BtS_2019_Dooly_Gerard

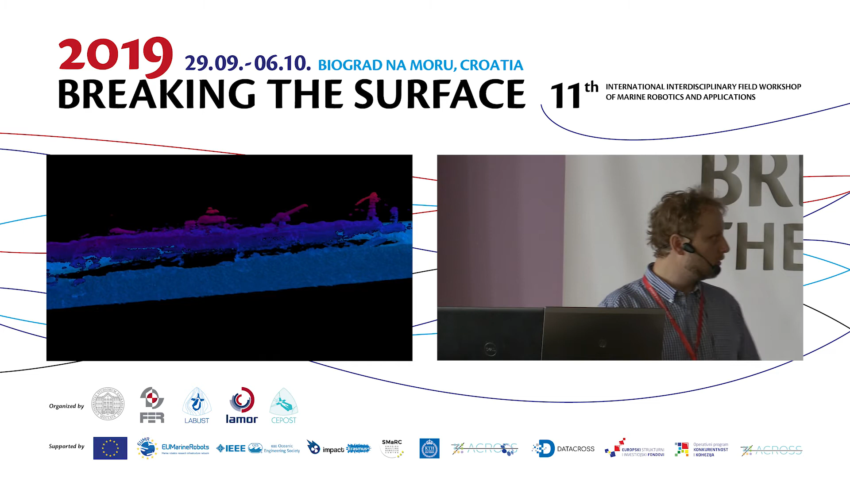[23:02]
And there was netting only maybe 4 to 5 meters away. So it is difficult operations but the Ocean Rings platform does help with it. So these are just some images of the shipwreck itself. This shipwreck was never visited before.